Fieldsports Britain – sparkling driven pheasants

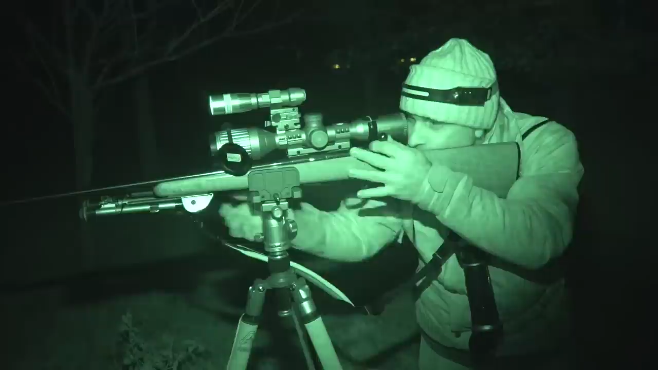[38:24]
so when with the naked eye you're basically just looking into darkness with this you still retain a color image for quite a
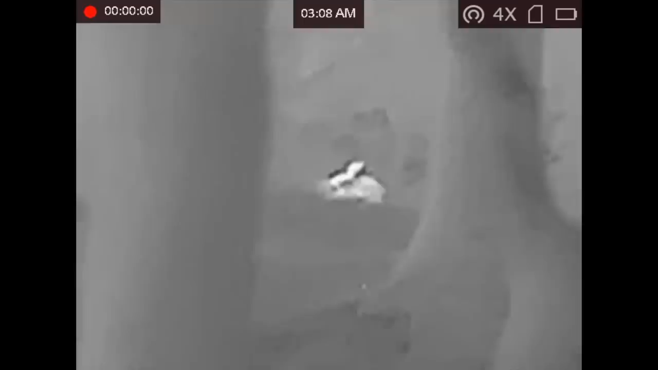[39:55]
zoom on here and you've also got the option of picture in picture mode
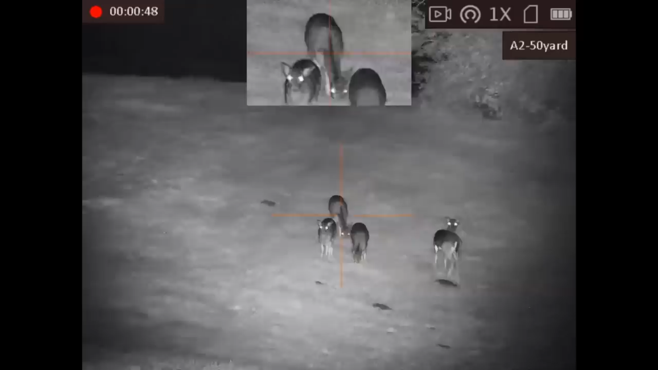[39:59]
so you get the superimposed little screen at the top of the the main screen which allows you to aim a little bit more precisely or you can just use